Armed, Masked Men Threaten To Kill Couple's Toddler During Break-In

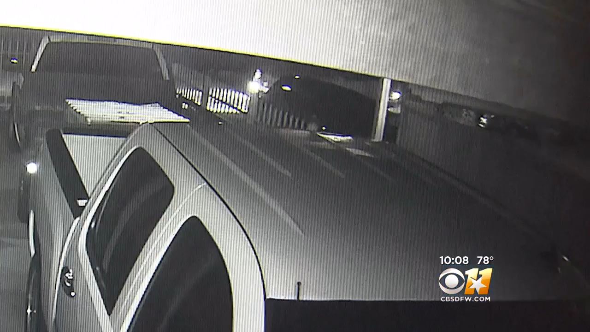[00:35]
SURVEILLANCE VIDEO FROM A NEIGHBOR'S CAMERA WAS ROLLING JUST AFTER 3 IN THE MORNING ON SUNDAY. YOU CAN SEE A WHITE DODGE CHARGER PULLED UP TO THE CURB.